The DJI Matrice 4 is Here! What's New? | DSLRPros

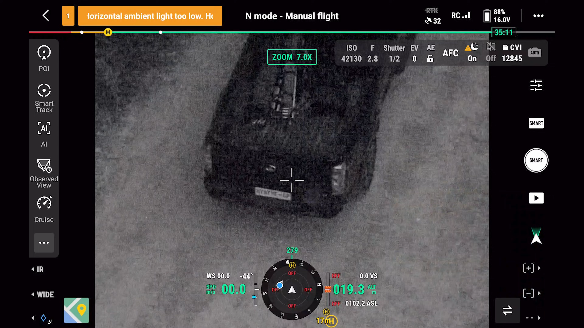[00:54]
which can illuminate subjects from over 300 feet away in
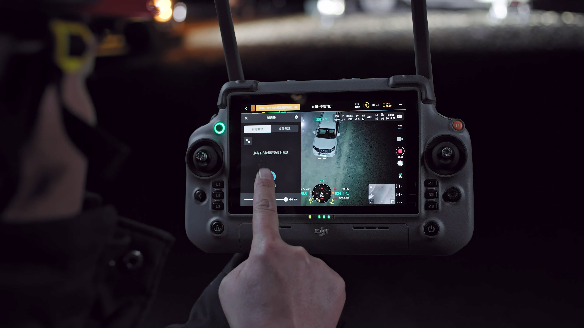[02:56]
can be used together with a spotlight the